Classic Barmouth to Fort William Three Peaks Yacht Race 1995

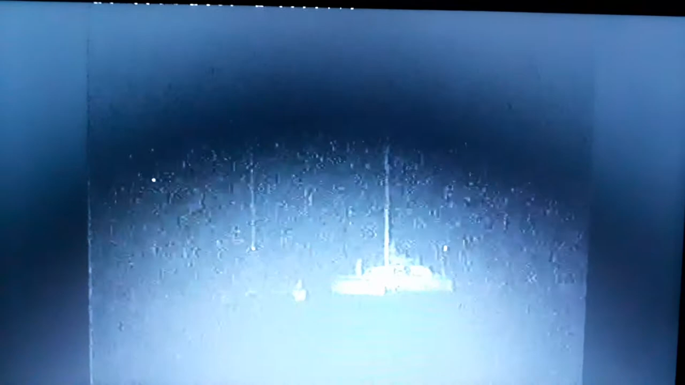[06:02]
And after sitting outside the harbour for 9 hours, the rest are just beginning their run to Scarfell Pike.